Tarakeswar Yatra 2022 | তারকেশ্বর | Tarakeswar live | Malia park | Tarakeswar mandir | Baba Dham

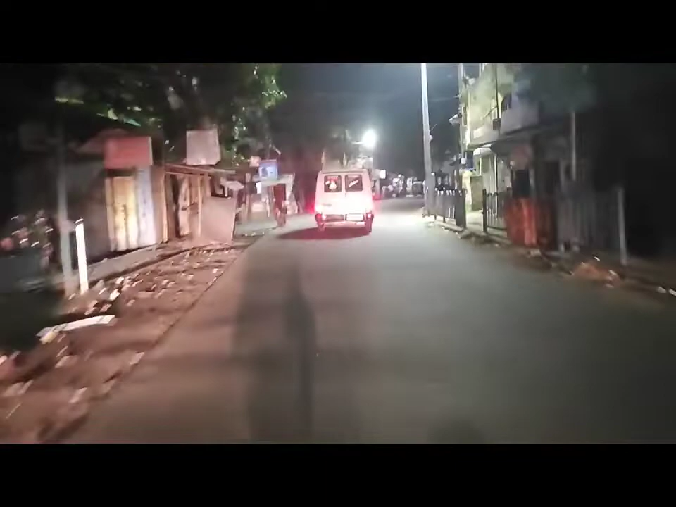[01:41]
के केंतो बेस अनेक जात्री देरी होईतो दाखा होगे तो प्रसासो नेके ने नजोर दीख छे जे उतो श्राबोन मार्स सुंबार पोड़े है तो
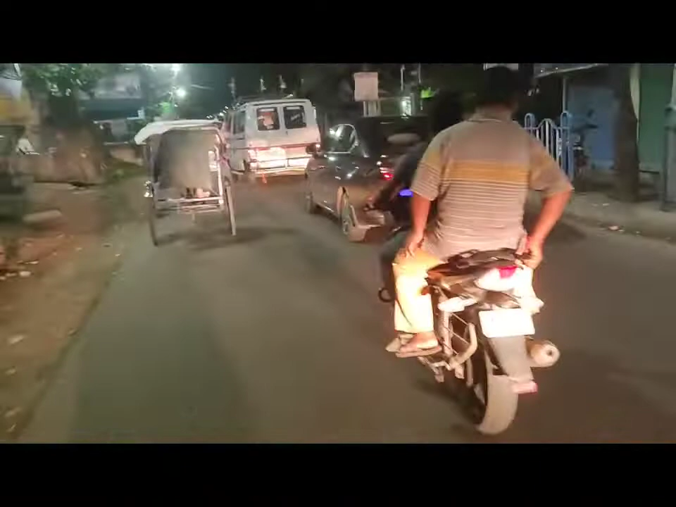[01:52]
प्रसासो ने दिखताओ थेके अनेक ताओ बारान होई चे तारा आमादेर निरोपत ता जोन्नाई जोई छे तो आम रहे गिये चोले शी बोईदवाटी चो माथा
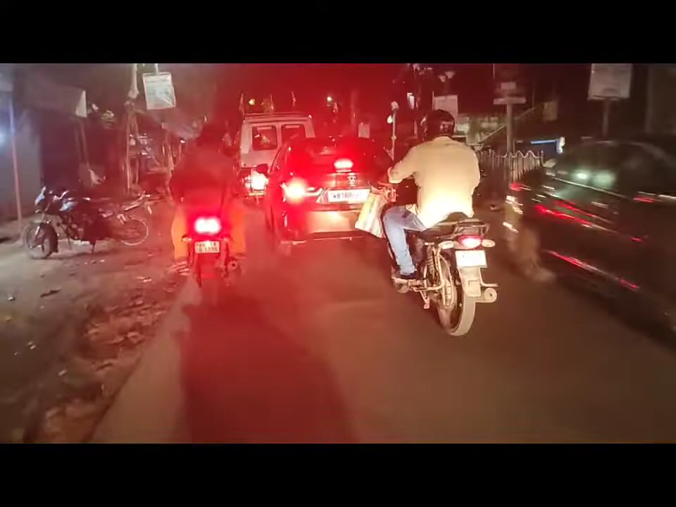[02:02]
लोख खे तो देखा जाक की बाख कोतो जुन जाती देखते पाली